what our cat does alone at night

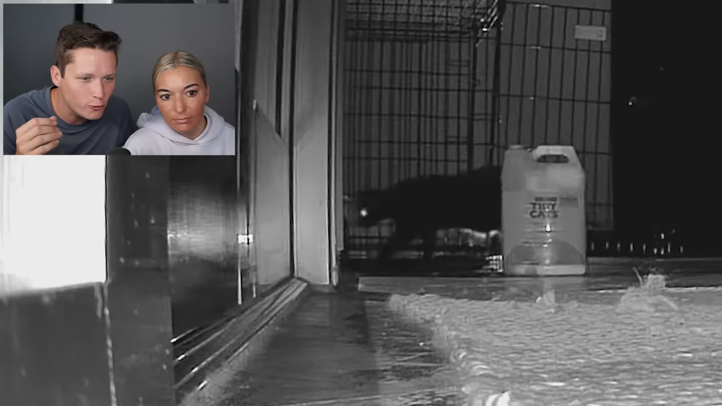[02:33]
fully in the kennel i don't know if she's missing him missing the smell of him i don't know i've never seen this before and she was in there for a while she was in there for like 20 30 minutes
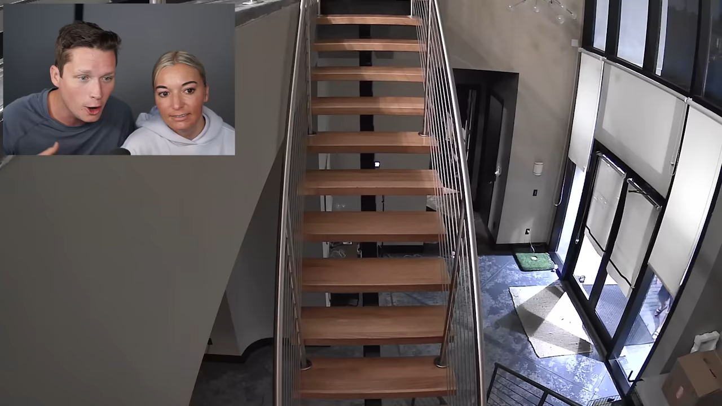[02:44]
only thing that pulled her away is her neighbor rami thank you rami coming over and picking up our packages so i i don't
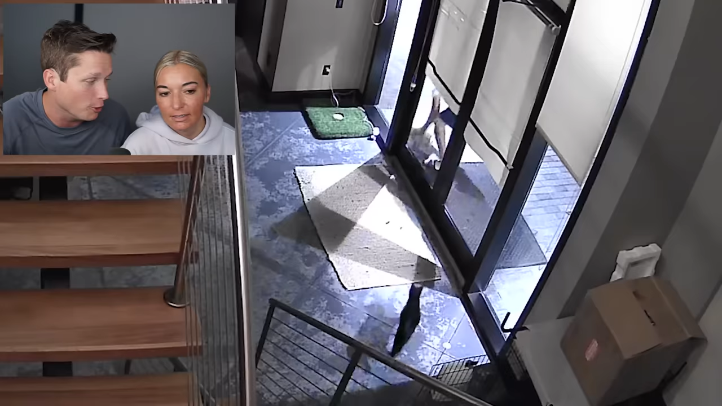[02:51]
know what's up with that i don't know what's up with that either but then after she gets distracted she starts one of many we'll call them sweeps of the house security sweeps yeah she just goes like into
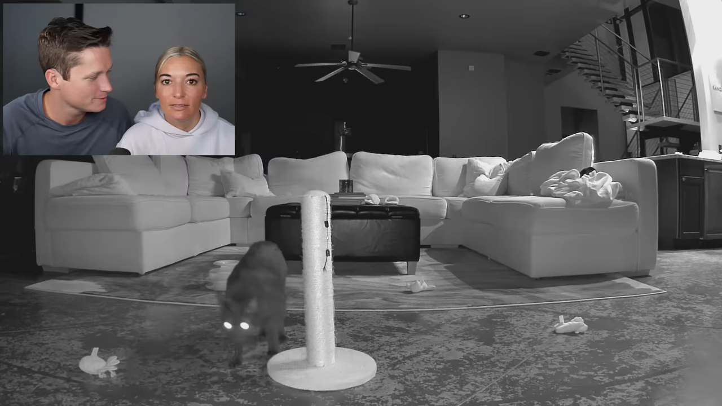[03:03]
the living room looks around does a little sweep goes to the front door checks it
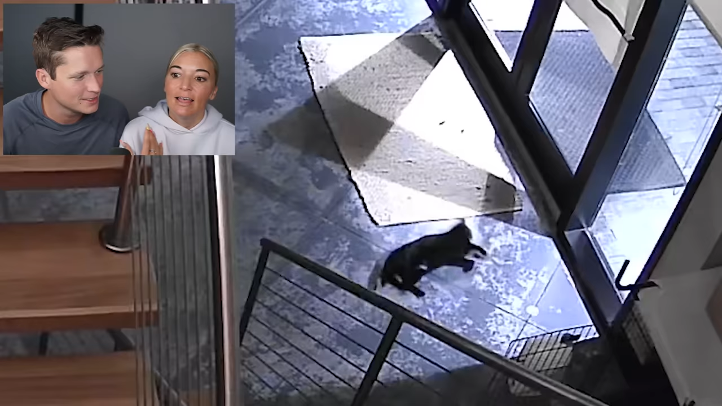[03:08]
has a little roll and then she decides to get in the boy's
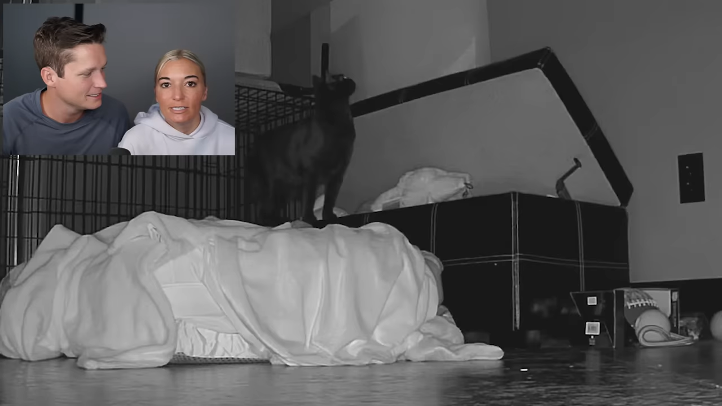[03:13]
toy box which again not something we've seen her do no is it like is it like a little sister thing like cooper's not here let me mess with this stuff that might be let me like go in his room and you know i'm gonna make all this stuff smell like me now after all that we have our first major shock of this weekend she's
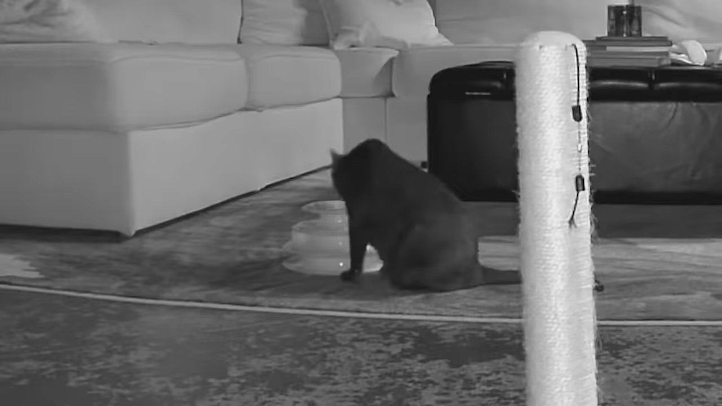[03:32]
over in the living room playing with her ball tower it's her favorite toy we're gonna talk about this thing later because she gets weird about that too but um yeah she's she's playing she's hanging out she's doing her
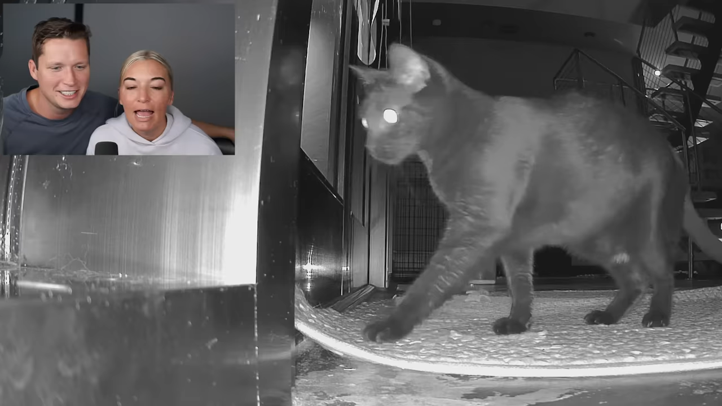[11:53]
and then she wakes up at about midnight does another perimeter check keeping the house safe has to question who would have the audacity to
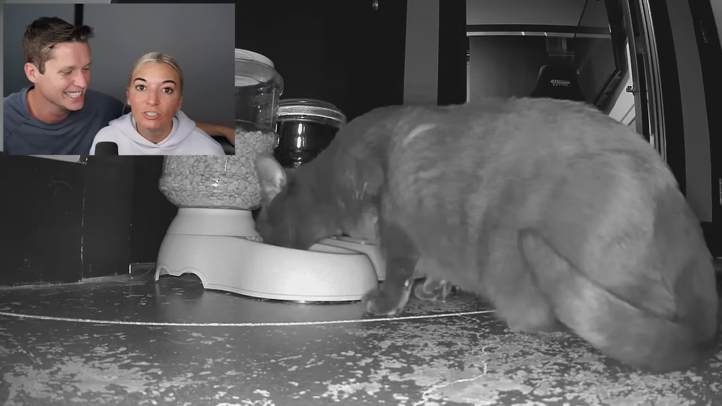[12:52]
eats about an hour after finally calming down and then she
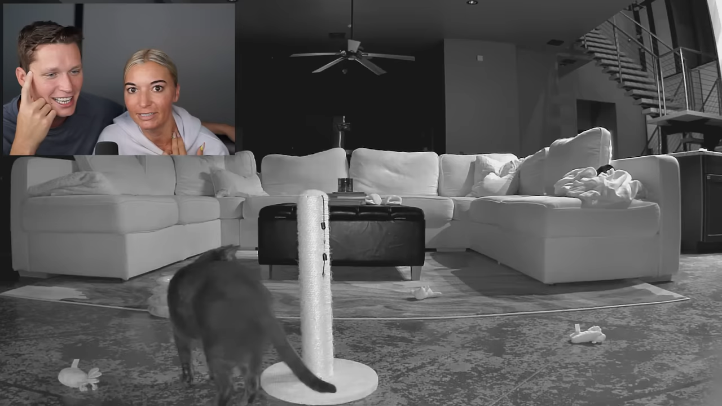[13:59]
feels awkward she has to come play with her ball tower to like balance it out i guess now